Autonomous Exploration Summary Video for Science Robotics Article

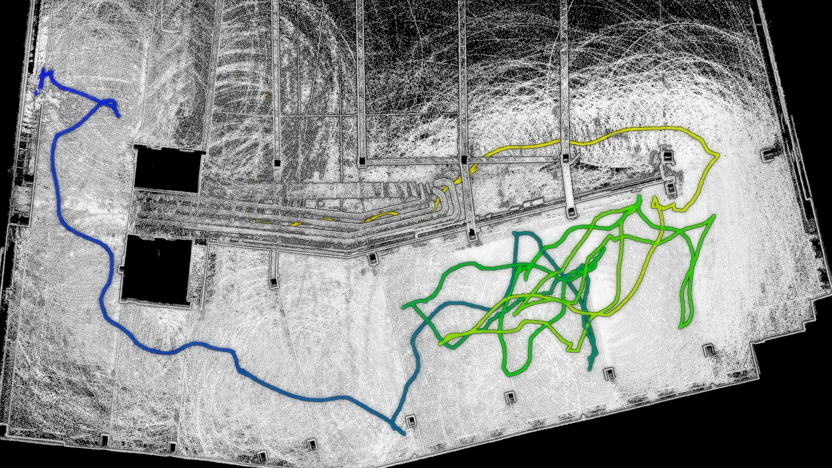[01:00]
Consequently, the exploration route can become redundant with frequent back and forth motions.
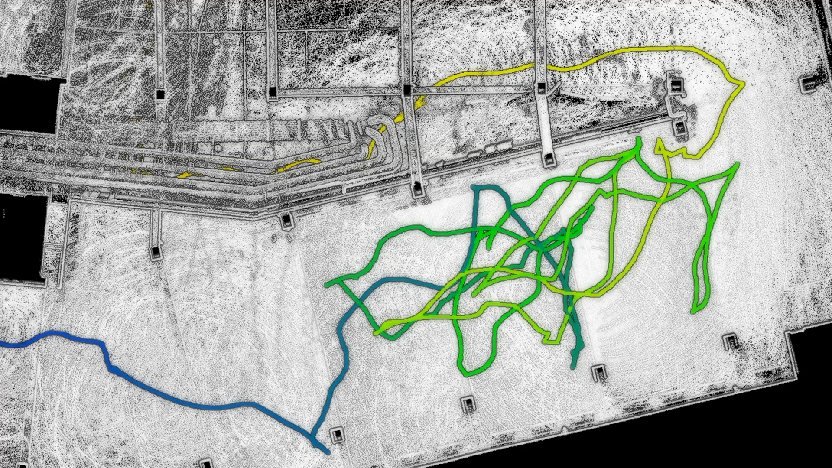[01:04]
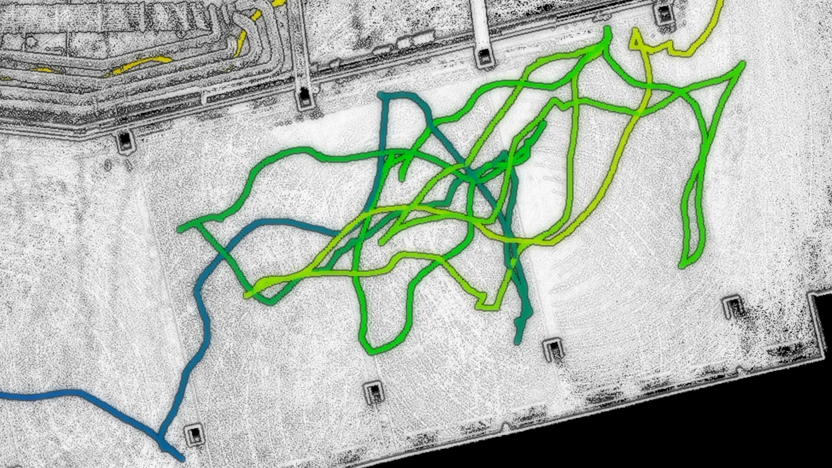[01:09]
Additionally, the representation often takes excessive time to update, leading to the vehicle pauses during the exploration, waiting for the path to update.
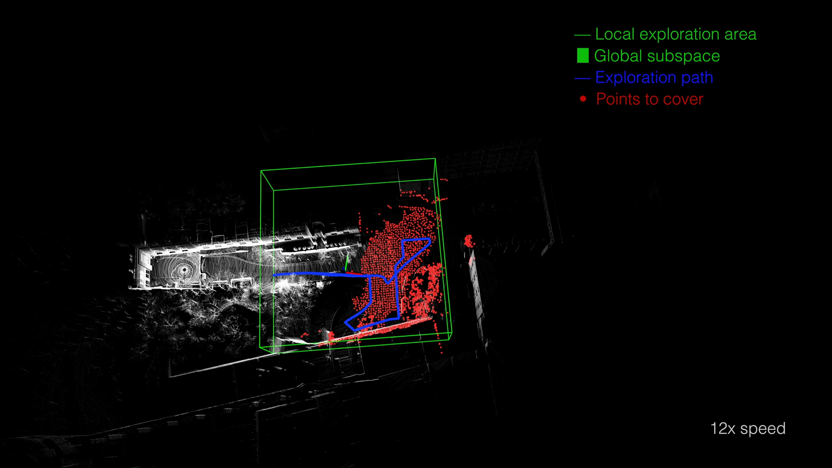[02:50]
What we are seeing now is the overall exploration process at 12 times of the real-time speed.
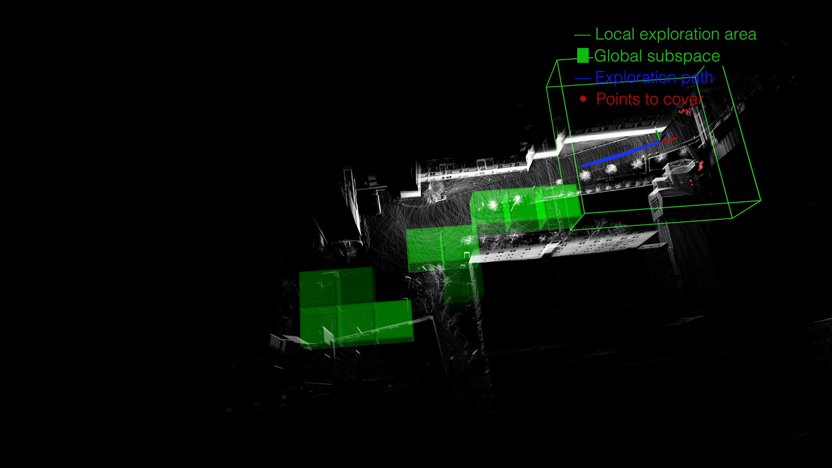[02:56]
The vehicle started from the left side of the scene,
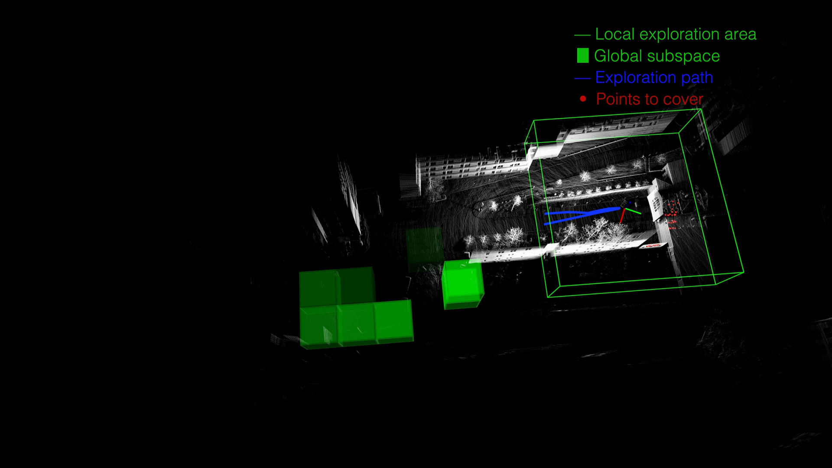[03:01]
explored to the right side, and returned to the start point in the end.
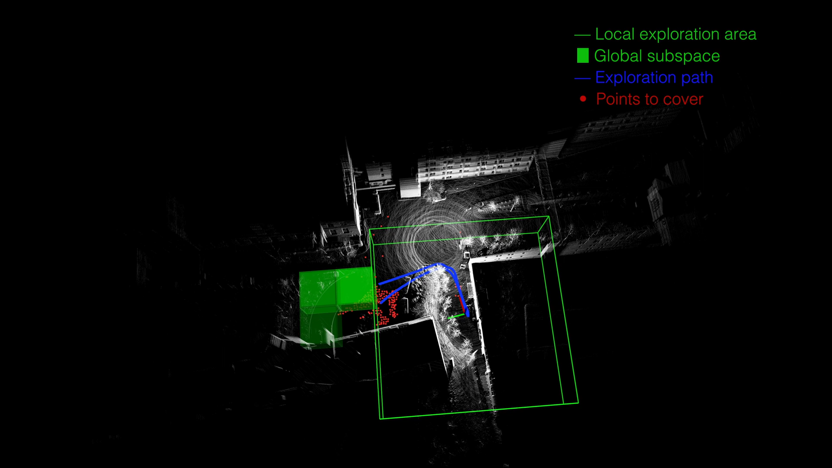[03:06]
The blue path here is the path that the vehicle followed to fulfill the exploration.
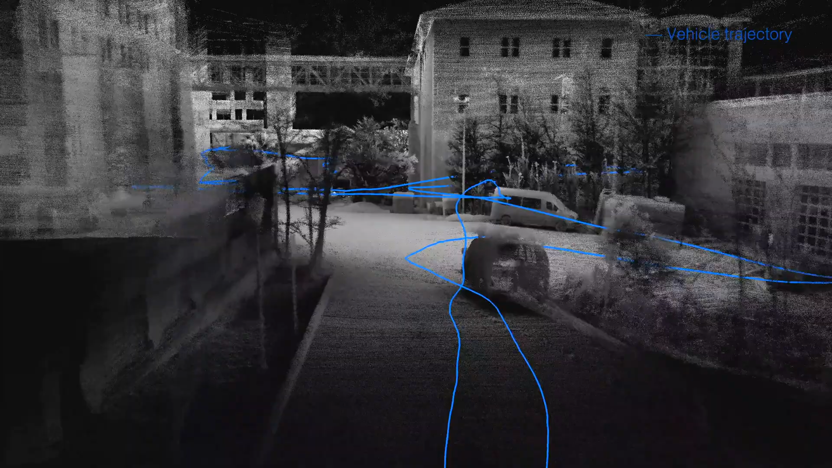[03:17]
No post-processing is involved.
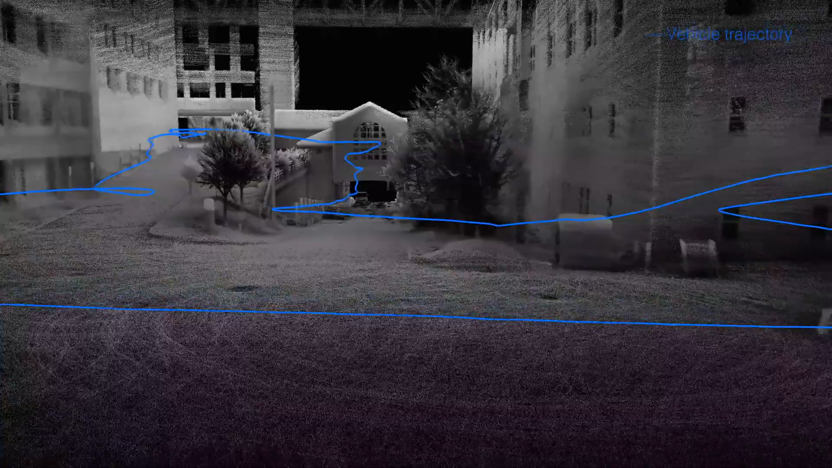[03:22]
The environment is complex and three-dimensional as we can see.
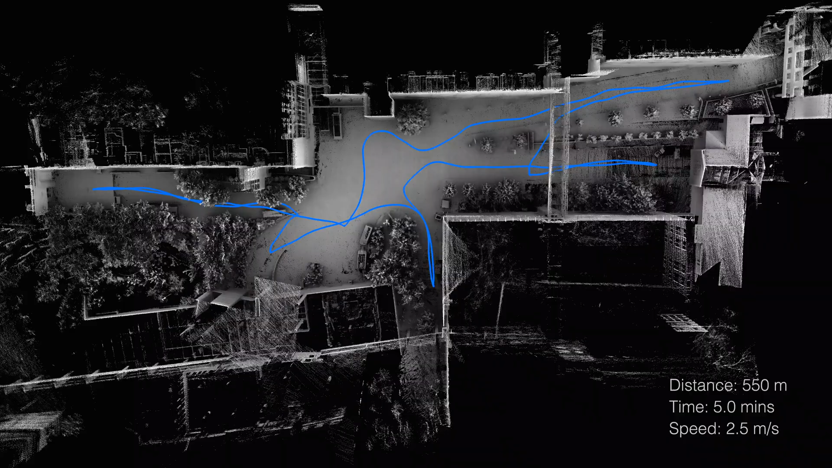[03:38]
We extend the methodology from single robot to multi-robot exploration.
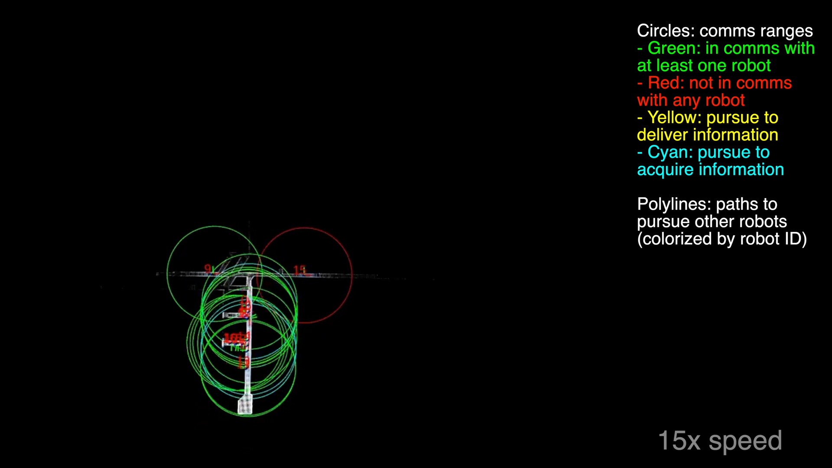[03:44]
We understand that the communications among robots are hard to be consistent in reality due to distance limits and occlusions.
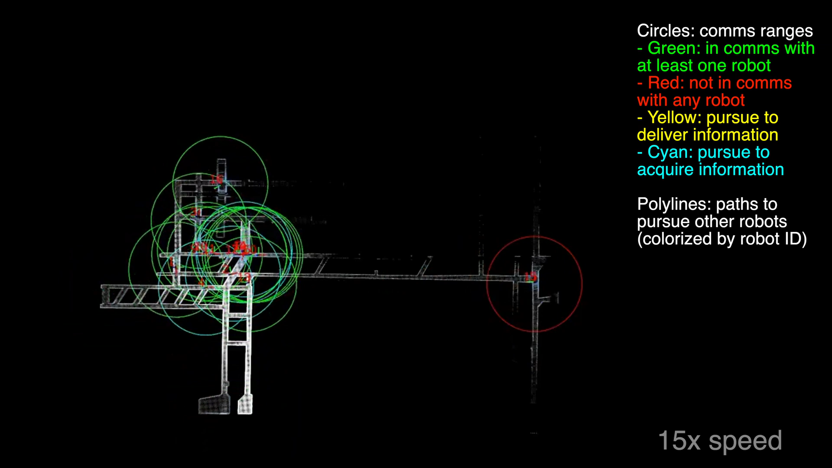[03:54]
Our team of robots explore and actively pursue other robots to exchange information
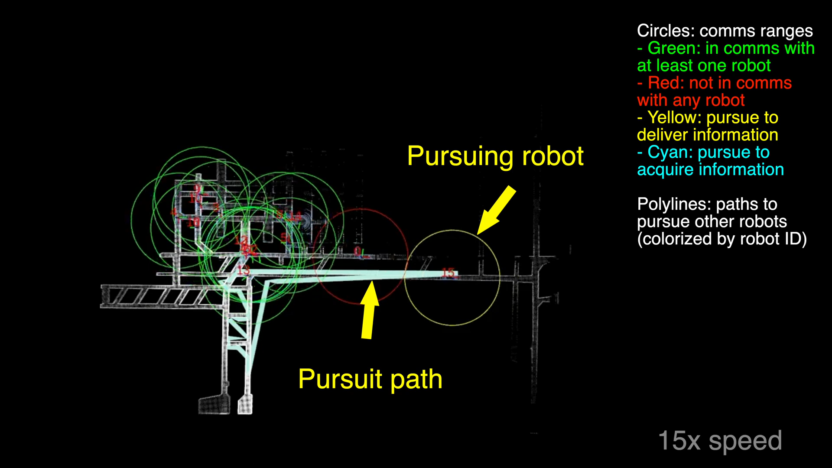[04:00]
if they estimate an overall efficiency improvement. The strategy is flexible without the need for predefined handshake locations and demonstrates highly efficient exploration.